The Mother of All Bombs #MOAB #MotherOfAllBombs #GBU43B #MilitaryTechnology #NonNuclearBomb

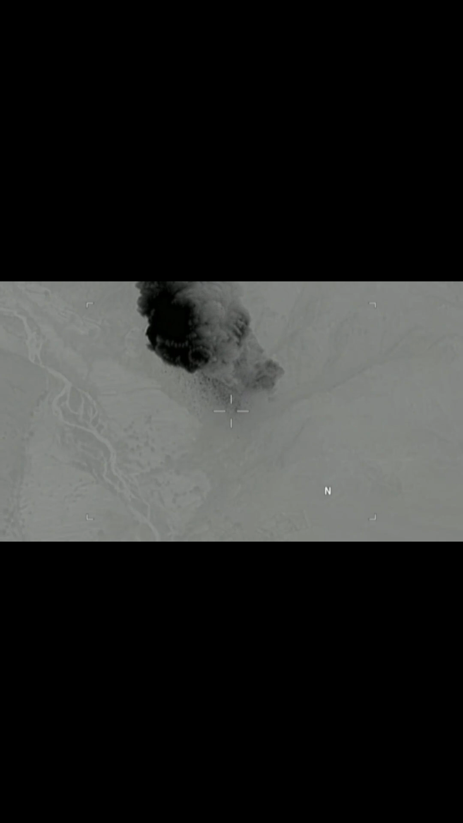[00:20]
This marked the first combat use of the largest non-nuclear bomb in the U.S. arsenal.
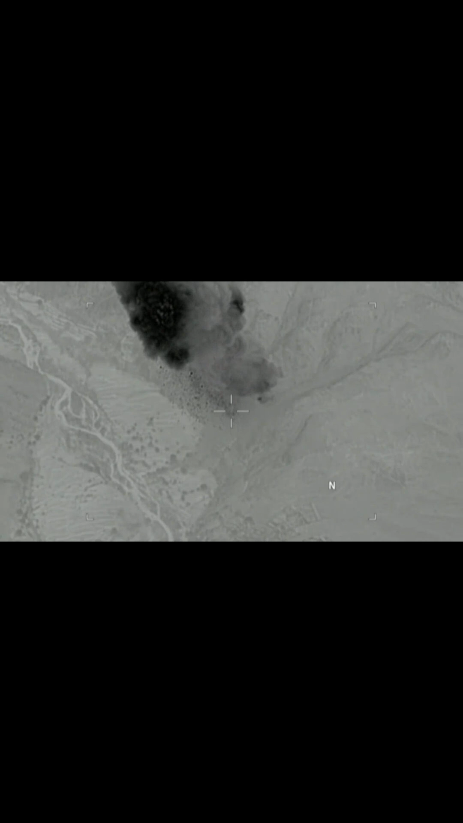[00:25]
The target was a network of tunnels used by ISIS-K militants in the Aiken district.